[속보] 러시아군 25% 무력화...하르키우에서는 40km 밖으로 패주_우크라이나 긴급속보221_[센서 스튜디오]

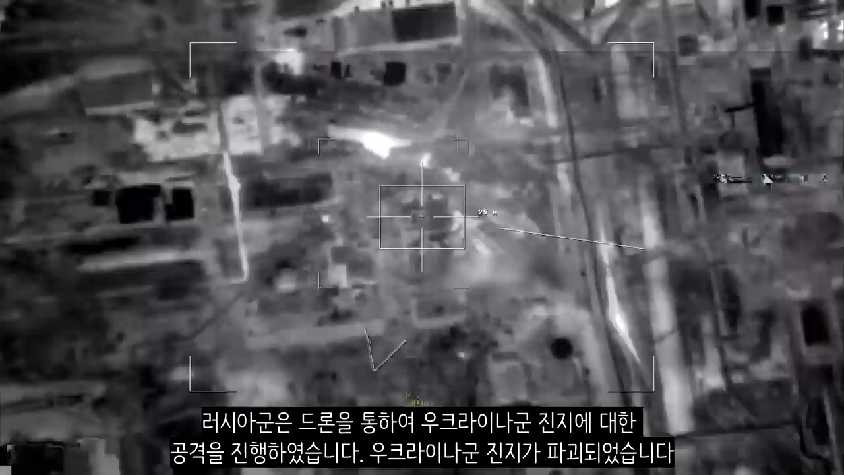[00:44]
통하여 우크라이나군 진지에 대한 공격을 진행하였습니다 우크라이나군 진지가 파괴되었습니다 우크라이나군은 반공 무기를 활용하여 러시아군의 무인기를 격추한